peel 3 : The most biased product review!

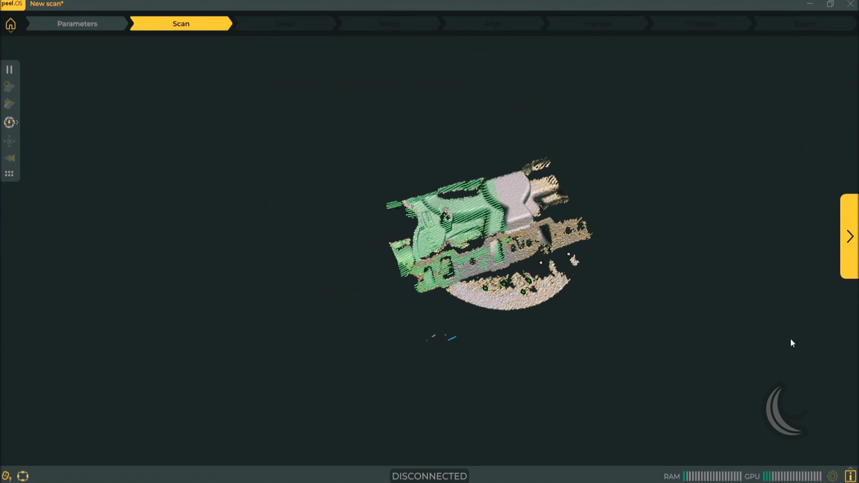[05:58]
This is how you clean a scan. And once you're done you can flip your part, you can add another scan, and you can merge it immediately and automatically.
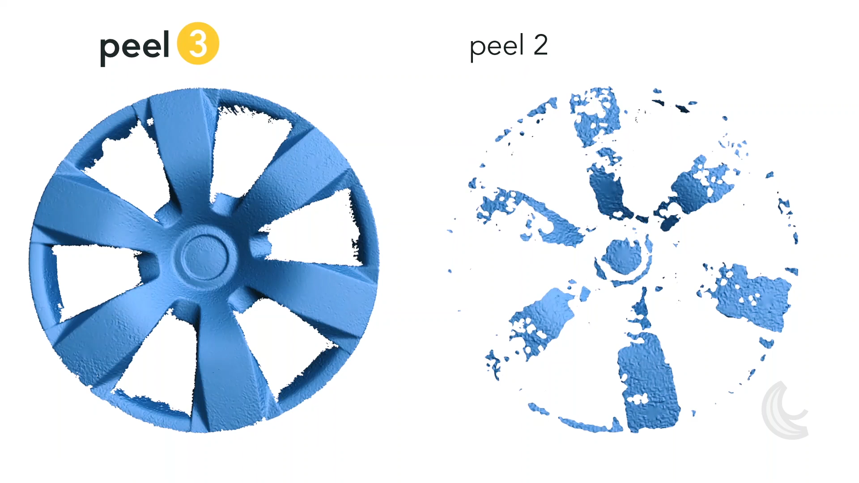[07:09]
Well, as you can see, it's not perfect, but it's a significant gain versus the previous generation of scanners.